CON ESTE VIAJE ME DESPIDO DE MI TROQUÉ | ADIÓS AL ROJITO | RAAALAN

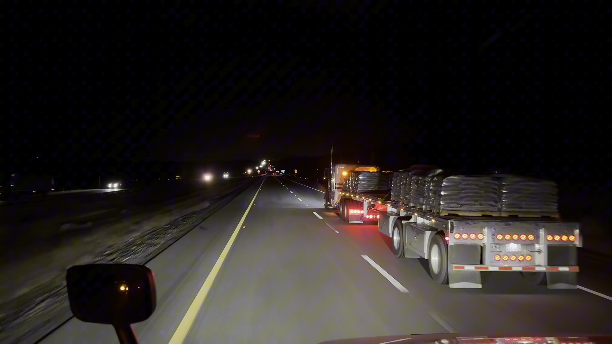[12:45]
¡Ay, ay, ay! ¡Ve la petrita esta, raza! Con las piponas. Adiós, chiquilla. Seguimos avanzando. Andamos aquí en California, racita. Ahí viene el convoy atrás.